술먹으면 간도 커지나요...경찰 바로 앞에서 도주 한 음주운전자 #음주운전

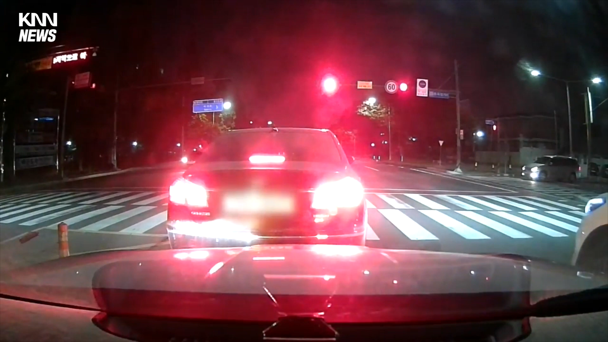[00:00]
창원 서부경찰서는 심야시간 경찰 추적을 피해 음주운전을 한 혐의로 40대 A씨를 붙잡아 조사하고 있습니다. A씨는 어젯밤 11시쯤 창원시 봉곡동의 한 사거리에서 음주의심 신고를 받고 출동한 경찰을 피해 30km 구간을 혈중 알코올 농도 0.079%, 면허 정지 수준 상태에서 도주한 혐의를 받고 있습니다.